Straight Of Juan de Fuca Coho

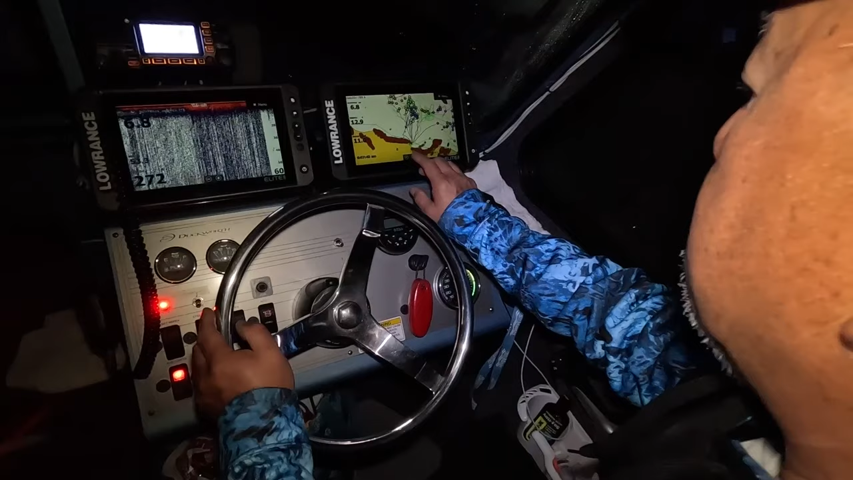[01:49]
So right here we are looking at the fishing grounds here that we've been fishing for the last few days. So we launched out of here at CQ. This is the Juan de Fuca Straits here and these are all the target areas that we've been catching fish in the last few days.
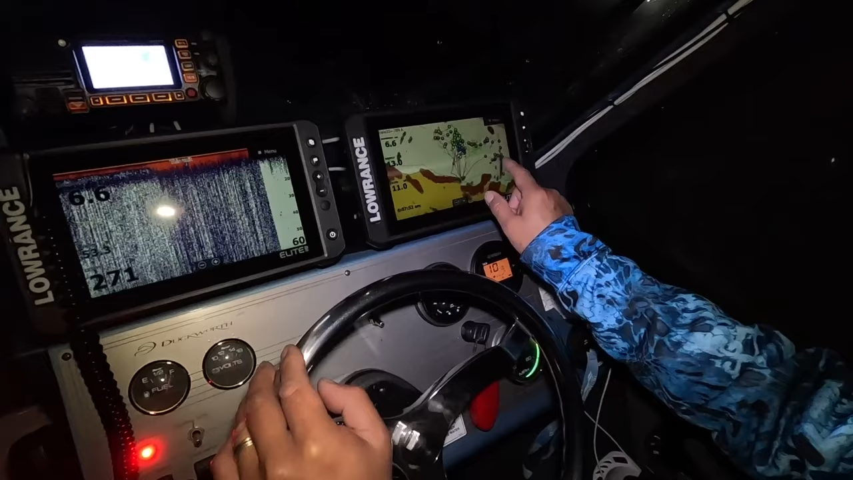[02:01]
So what we're doing is running a trolling fly that's